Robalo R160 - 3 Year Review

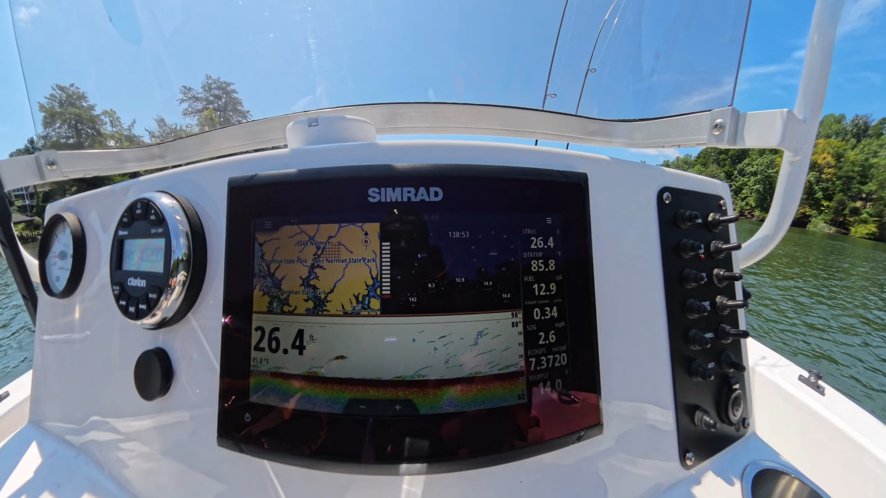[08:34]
and the bottom I have depth finder and fish finder. I also like to use downscan there or sidescan.